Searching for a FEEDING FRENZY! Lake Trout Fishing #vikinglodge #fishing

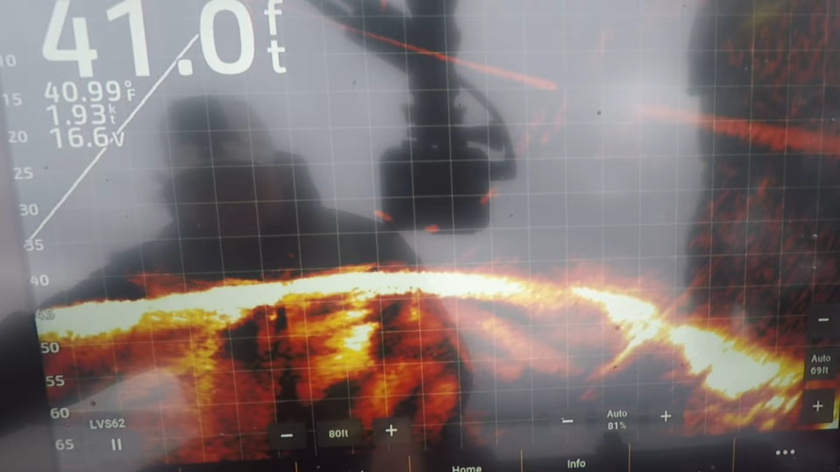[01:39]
On screen: depth 41.0 ft, water 40.99°F, speed 1.93 kn
basically just going to go around and try to sharp shoot fish on structure see there's some fish there those are lake trout
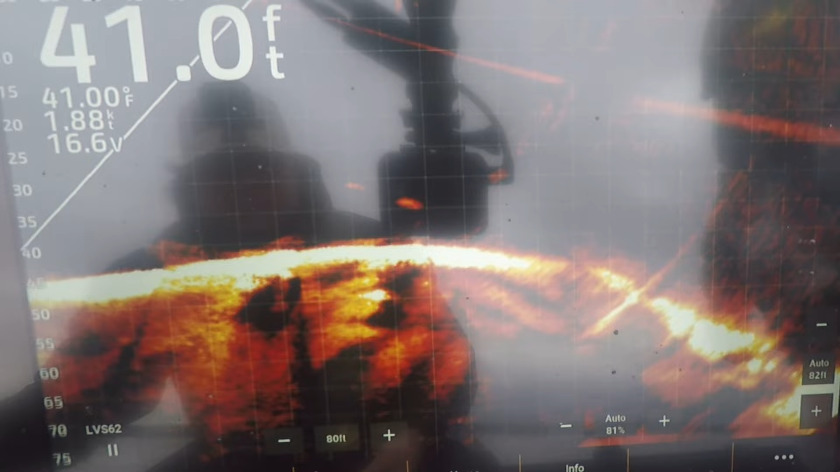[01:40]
On screen: depth 41.0 ft, water 41.00°F, speed 1.88 kn
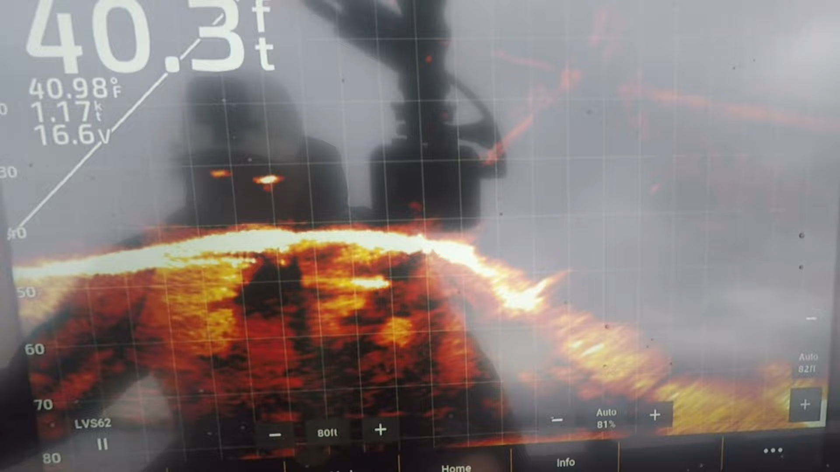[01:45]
On screen: depth 40.3 ft, water 40.98°F, speed 1.17 kn
there's two fish under the boat
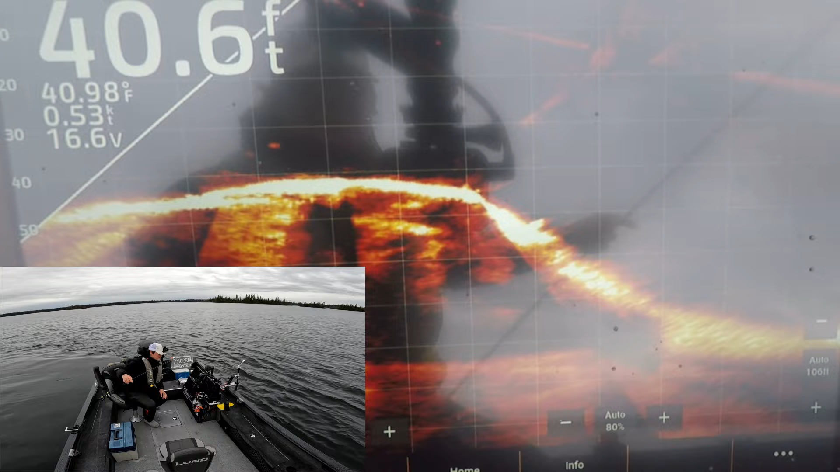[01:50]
On screen: depth 40.6 ft, water 40.98°F, speed 0.53 kn
right on the edge of this drop off here pretty main lake point
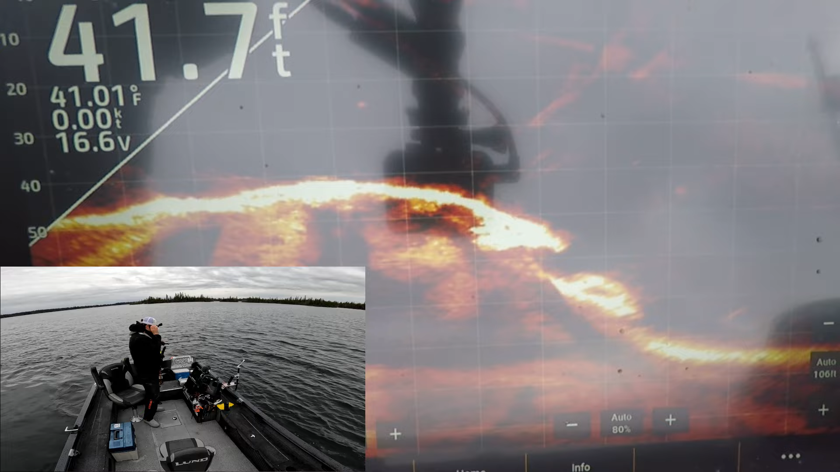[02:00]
On screen: depth 41.7 ft, water 41.01°F, speed 0.00 kn
just get ready with that net ken
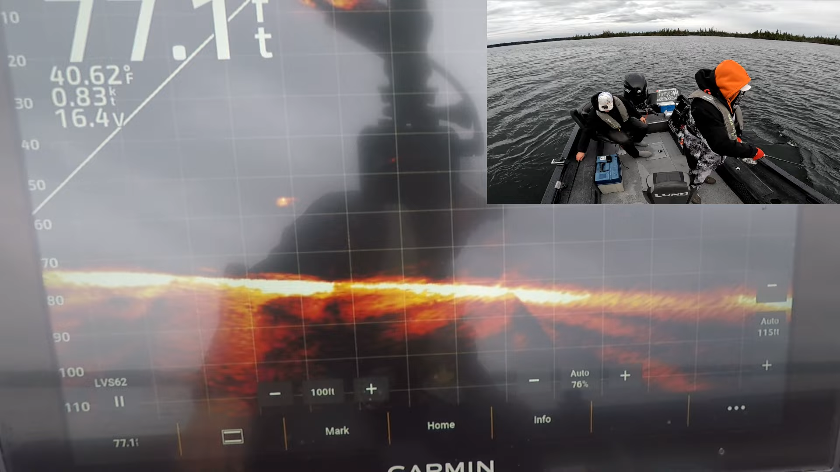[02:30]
On screen: depth 77.1 ft, water 40.62°F
get it ken i'm not even shutting the motor off it's already coming up to the boat investigating the motor it's going to bite the prop here's another one oh dude that one's already sees you that one already sees you i think no yeah it does oh yeah it does it's charging you buddy you don't see that it's on you what's dropping dropped off you oh it's charging on me now
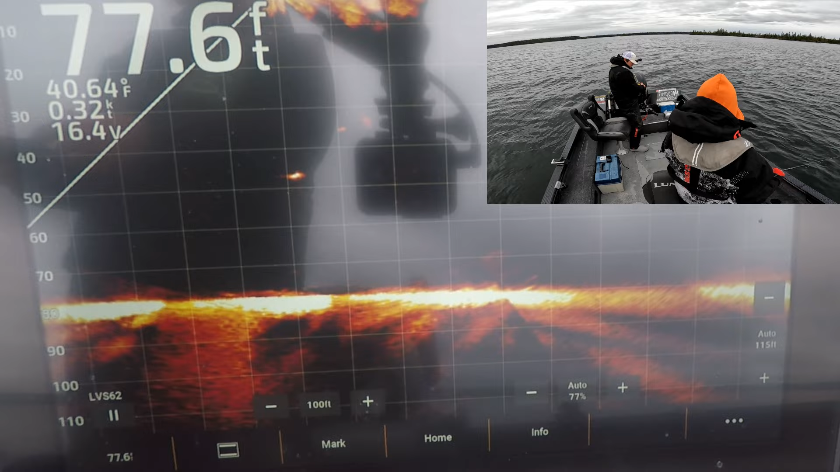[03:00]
On screen: depth 77.6 ft, water 40.64°F
come back to you it's on you again slow drop this too right yeah
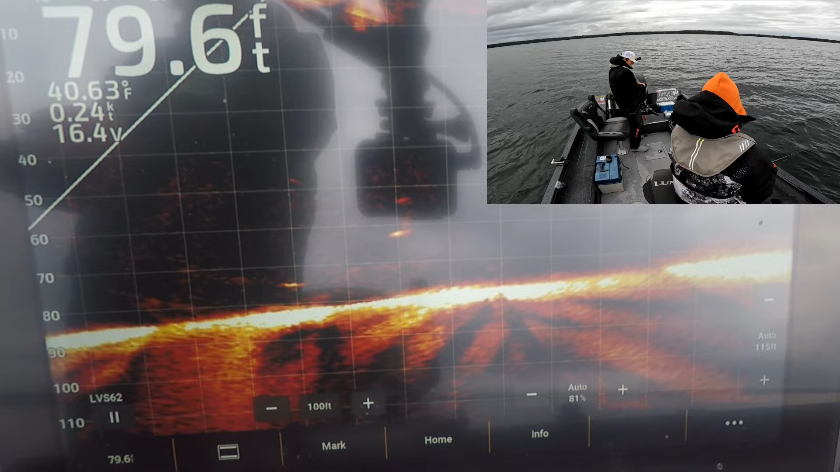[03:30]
On screen: depth 79.6 ft, water 40.63°F
oh shenny i might have to put a tube jig on no i didn't think it actually marked as many oh that one's coming to you quicker you kept going down that's still on you
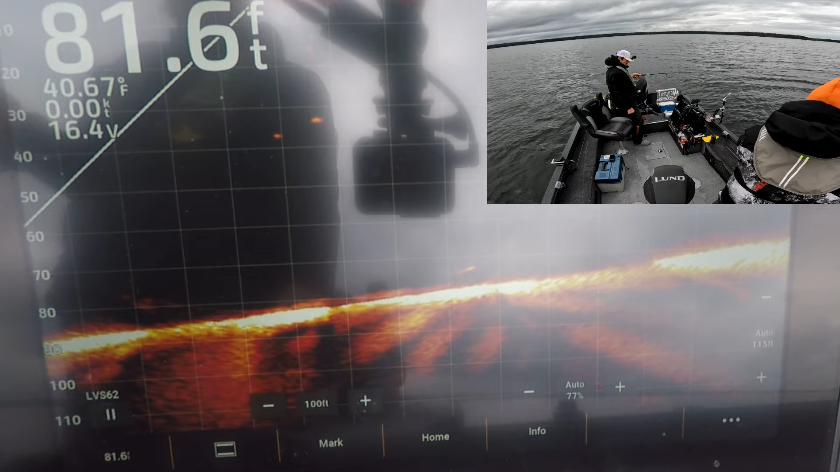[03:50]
On screen: depth 81.6 ft, water 40.67°F
boom same size or smaller oh this is a little bit bigger okay it looked real light off the hookset it's you dropping past me there yeah double header here i'm trying to trying to get down there in time
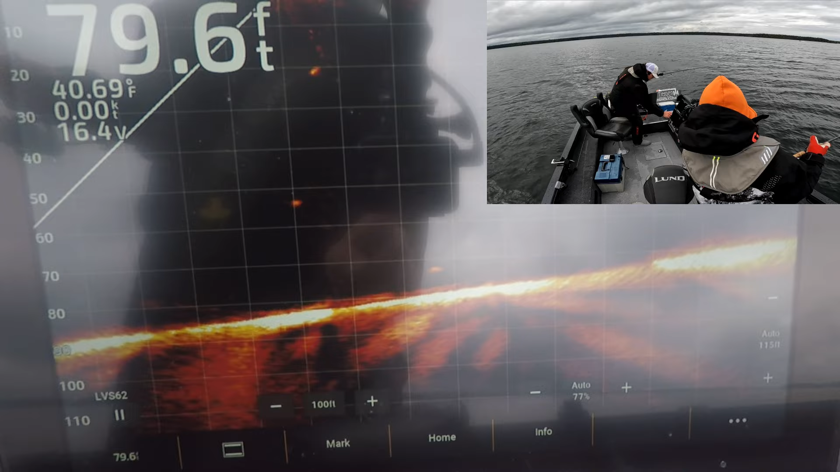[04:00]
On screen: depth 79.6 ft, water 40.69°F
show the camera your small improvement another little guy
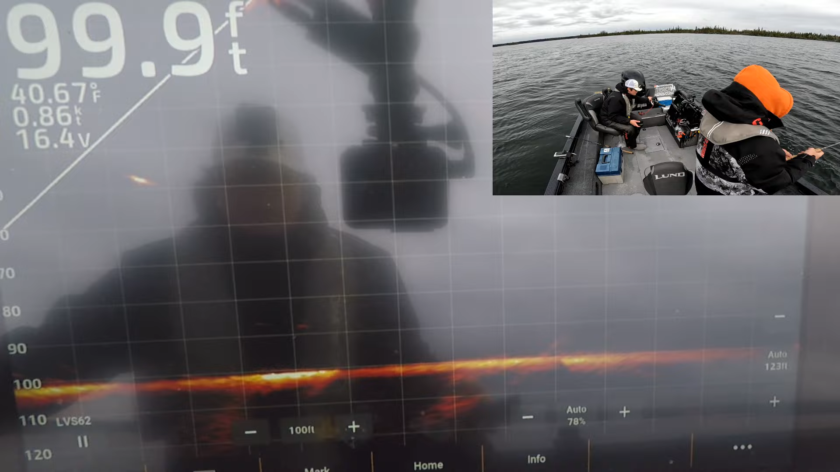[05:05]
On screen: depth 99.9 ft, water 40.67°F, speed 0.86 kn
there's that suspended one's pretty high and aggressive i'd say looks like it should be at least
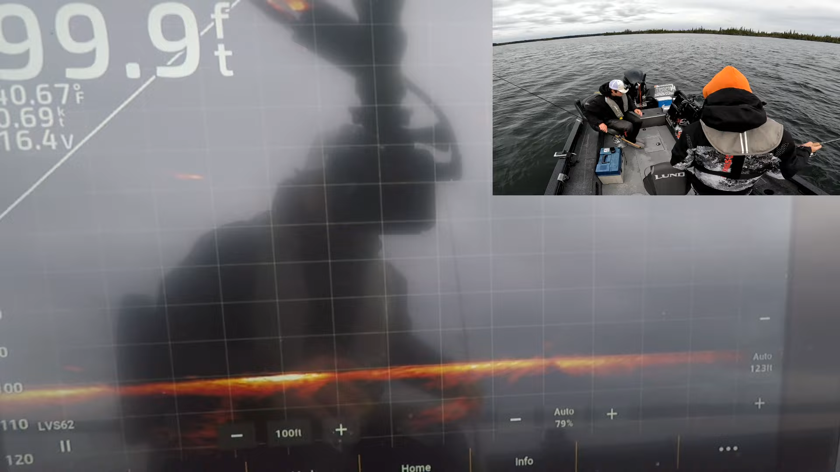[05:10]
On screen: depth 99.9 ft, water 40.67°F
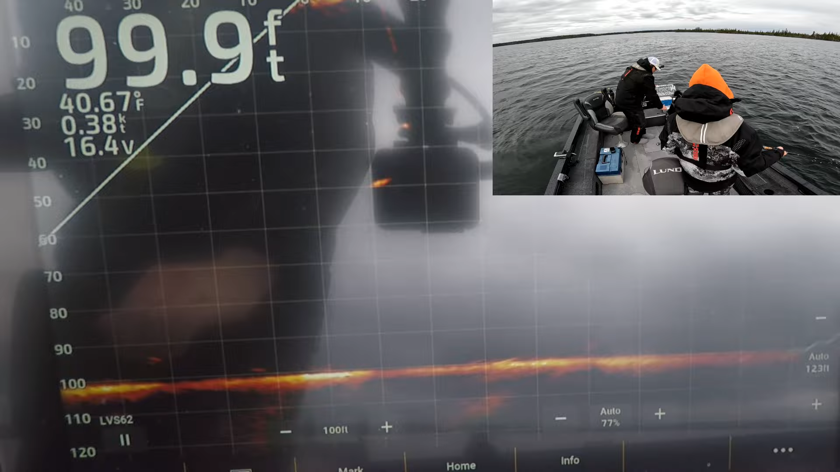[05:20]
On screen: depth 99.9 ft, water 40.67°F, speed 0.38 kn
there's no one for you already heat up kenny too fast
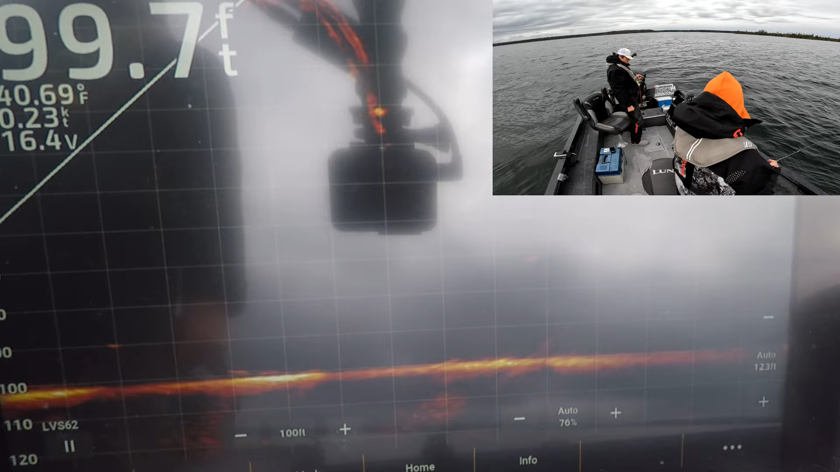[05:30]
On screen: depth 99.7 ft, water 40.69°F, speed 0.23 kn
like it's too fast and you're too slow i'm too fast for him oh
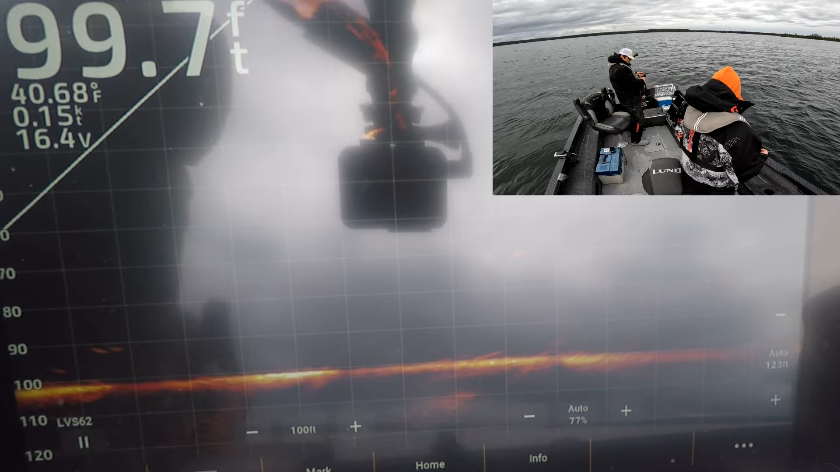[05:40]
On screen: depth 99.7 ft, water 40.68°F, speed 0.15 kn
interesting thought process we'll see if these other little things start to engage or what they are they look like they're moving a little bit
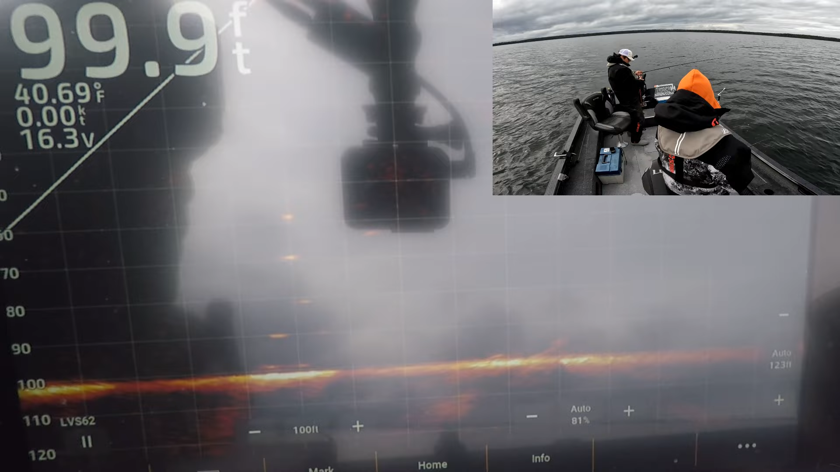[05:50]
On screen: depth 99.9 ft, water 40.69°F
usually if it's like white fish or cisco's they just don't even move they just sit still
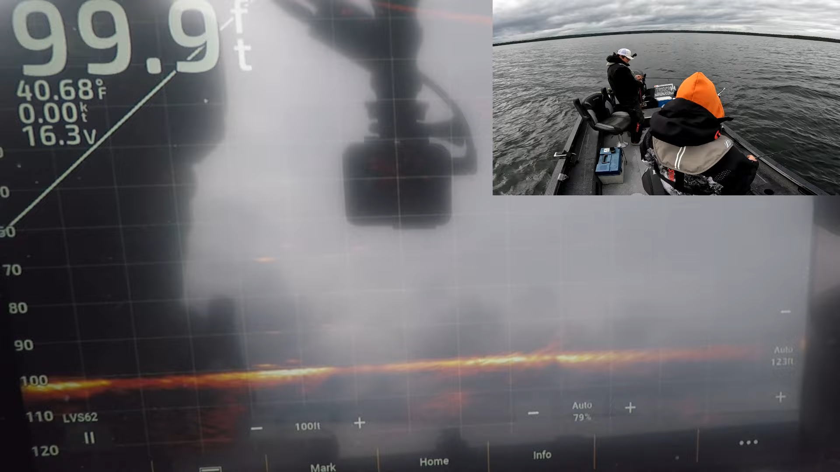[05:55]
On screen: depth 99.9 ft, water 40.68°F, speed 0.00 kn
nothing but suckage count i'll say it this spot sucks